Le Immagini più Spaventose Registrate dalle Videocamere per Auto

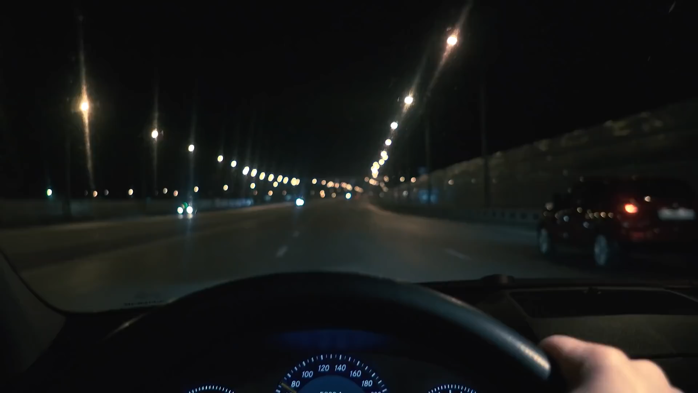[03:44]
Mentre guidava lungo la New Jersey Turnpike a sera tardi, un uomo di nome Ivan Tuchtin ha accostato l'auto davanti ad un blocco stradale.
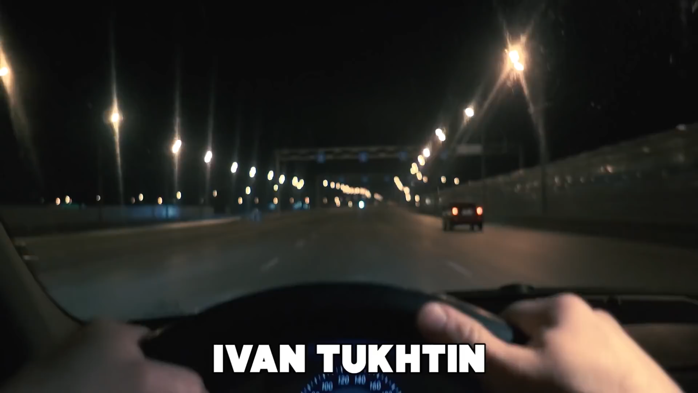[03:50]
Si aspettava di essere avvicinato da un poliziotto, quindi è rimasto in macchina ad aspettare il suo arrivo. Ma sulla scena non c'erano agenti. Davanti a lui c'erano due coni per il traffico, una macchina nera e un uomo vestito con abiti civili.
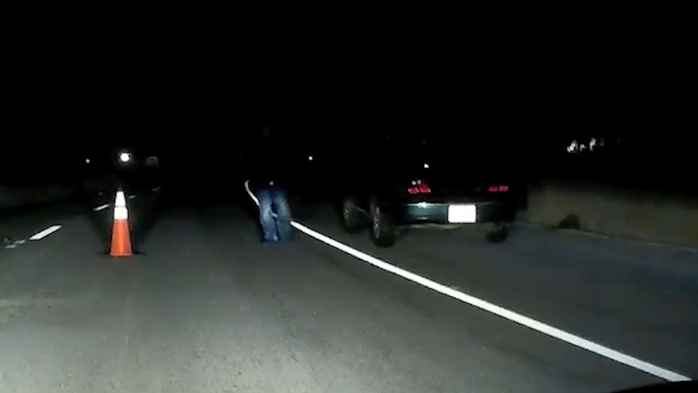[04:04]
Qualche secondo dopo l'uomo, senza proferire una parola, si è avvicinato all'auto di Tuchtin.
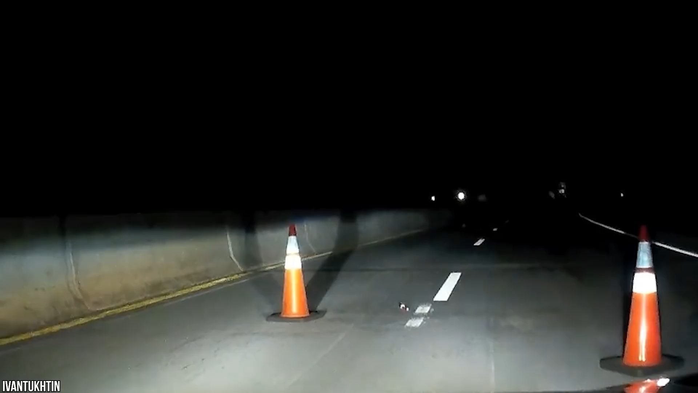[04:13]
Spaventato dalla situazione dubbia, il conducente ha superato il blocco stradale e si è allontanato di corsa dalla scena senza nemmeno guardarsi alle spalle.
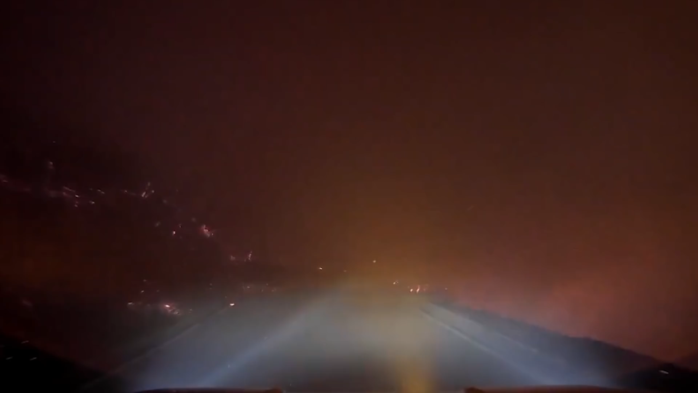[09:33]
ma mai quanto il filmato girato dalla videocamera sul cruscotto di questa macchina, che sta guidando tra le fiamme. Sembra che stia letteralmente scendendo all'inferno, circondata dal fumo che abbassa la visibilità per i guidatori e trasforma il cielo notturno in una tavolozza grigia e aranciata.